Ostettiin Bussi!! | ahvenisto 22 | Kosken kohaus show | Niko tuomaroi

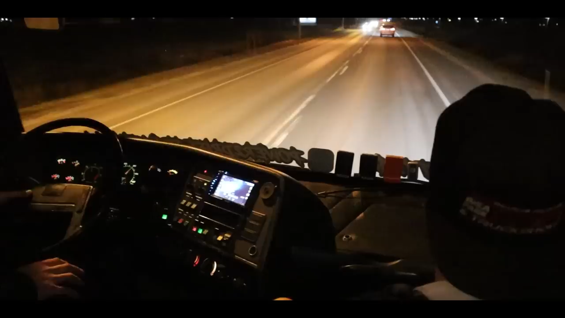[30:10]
Ajaa ihan mitä vaan. Tämä ihan hurjaa. Nyt täysperävaunuun lähtisi tuossa nyt ajamaan pitkää mallia. Että ensimmäisellä vedolla. Että. Älä se täysin luota siihen urakkanoppiin. Ei.
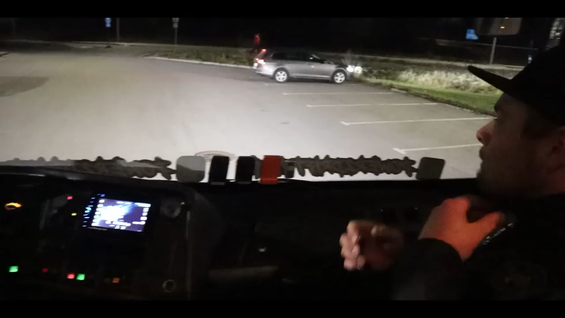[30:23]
Mitäs siellä on totona, niin 92 valmiiksi pistetty rampille ja se tulee tohon. Niin eikö me vähän niinku pakettia hommaa.
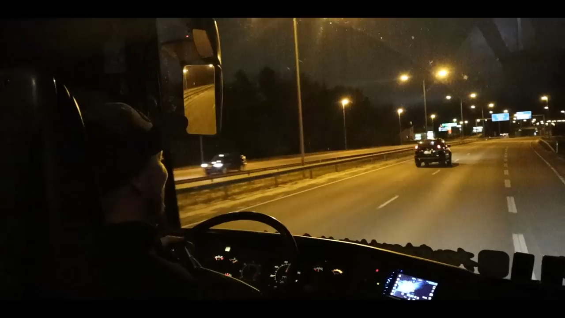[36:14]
mutta tässä nyt nostat vaan kaasua, äläkä nyt vielä rupee pykältelemään. Turhaa se vielä, nosta kaasu vaan. Mä oon nostanut jo kaasua.
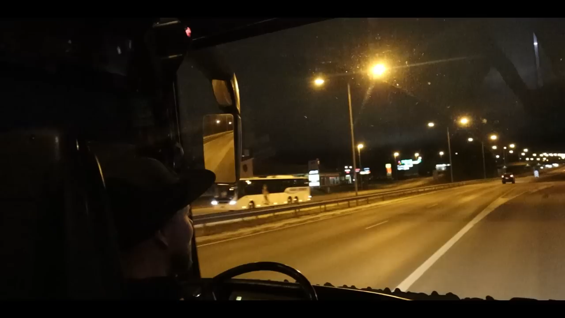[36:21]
Nyt vähän jarrua, jos tuntuu mennä liian lujaa, että se menee hirastumaan. Mennäs tonne. Tänne näin, tänne näin. Nyt kuulut, että pitää vähän pykältää.